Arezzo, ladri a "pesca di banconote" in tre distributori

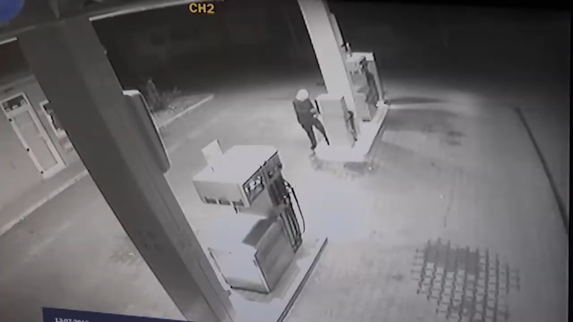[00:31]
Stesso modo operandi di luglio. Ho visto dalle telecamere, quindi è la stessa cosa. Non so se sono gli stessi, sono tutti cappucciati.